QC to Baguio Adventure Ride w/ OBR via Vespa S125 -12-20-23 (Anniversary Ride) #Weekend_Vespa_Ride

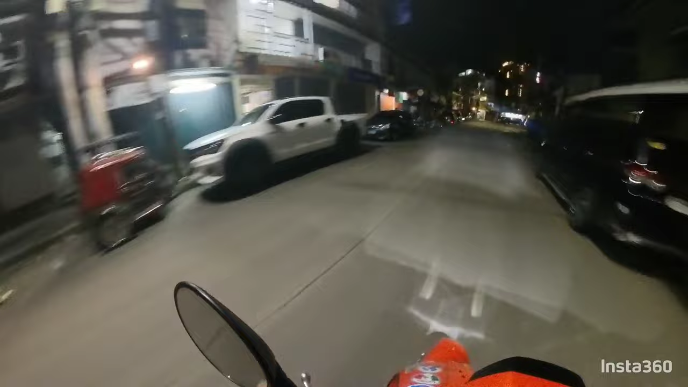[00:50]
So, mag-e-head sa tayo then via MacArthur Highway. So, bahala na kung saan tayo mag-stop over.
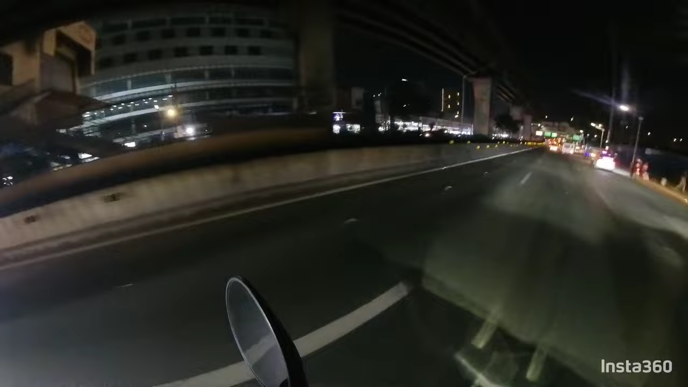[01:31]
Palintawak. So nag-start tayo lang almost 5:10 sa EDSA tayo. Sayang, di tayo makakapasok na NLEX, oh.
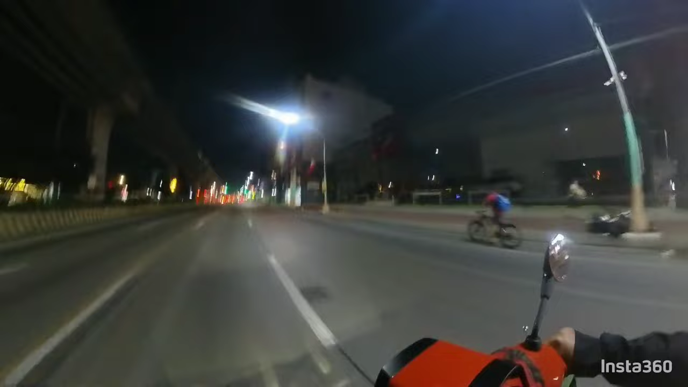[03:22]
Okay, at 5:20, nandito na tayo sa monumento, guys.
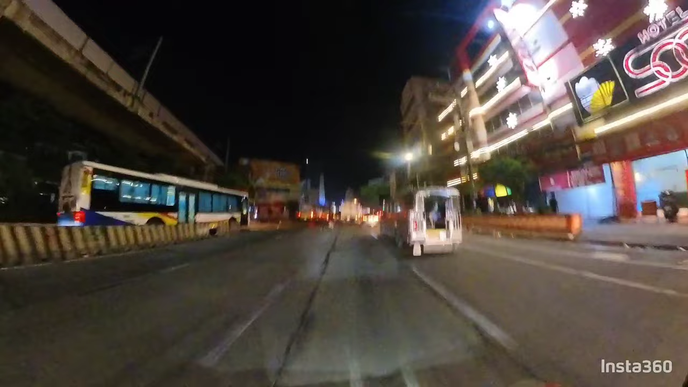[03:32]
So, konti pa lang naman ang mga sasakyan. So, tamang-tama to.
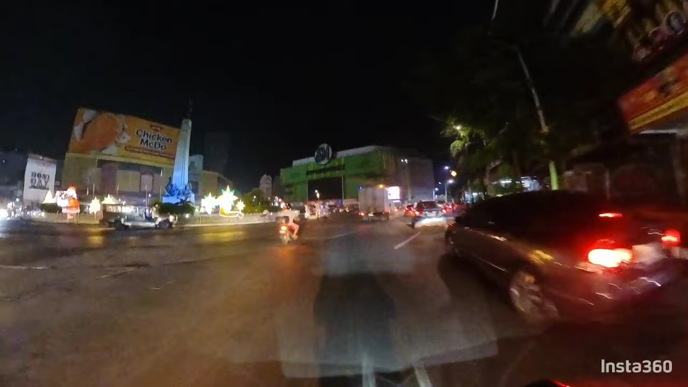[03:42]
Pag bukang liwayway, nasa Bulacan na tayo. So, I prepared na magbiyahe ng umaga kasi di natin kabisado yung road condition, no?
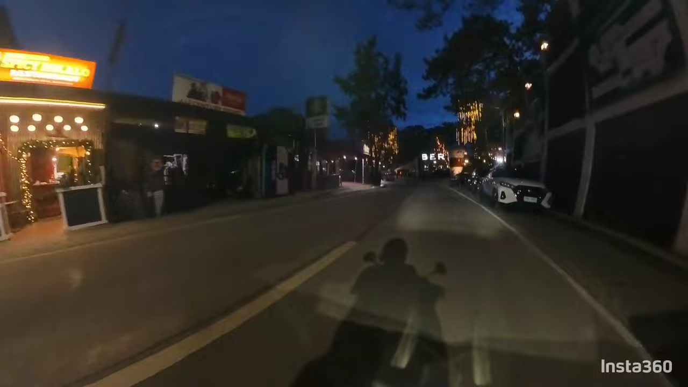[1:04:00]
So from Mines View, baba na kami to
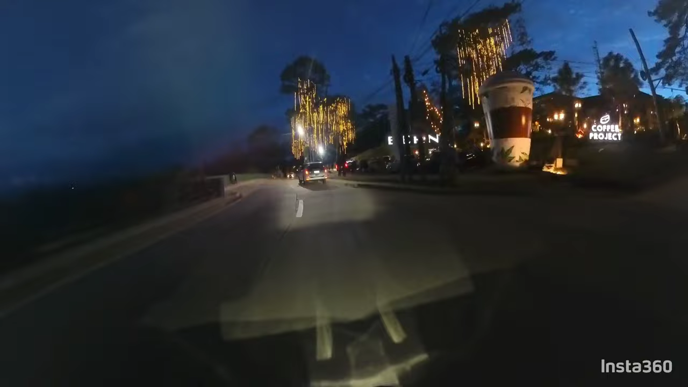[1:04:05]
our ano, transient house.